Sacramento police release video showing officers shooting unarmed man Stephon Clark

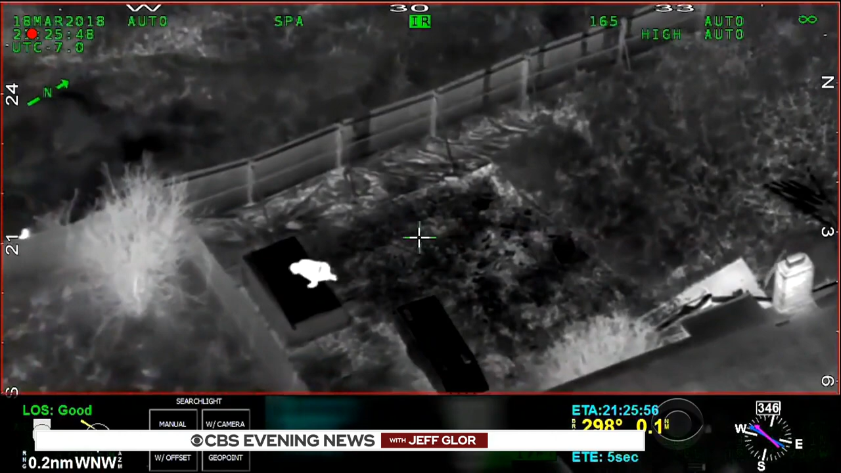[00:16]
A Sheriff's Department helicopter flying over a Sacramento neighborhood spotted a suspect as they responded to reports of a man breaking into cars.
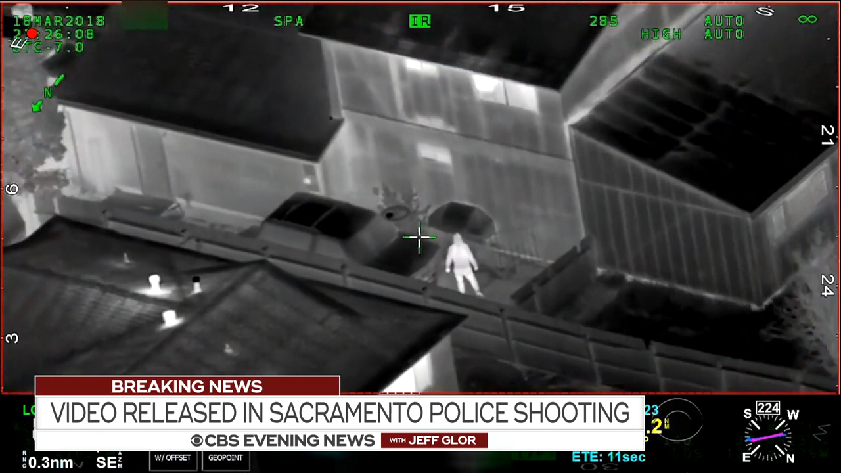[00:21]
Police on the ground wearing body cameras were directed to the house where he was seen. Then, a tragedy unfolds.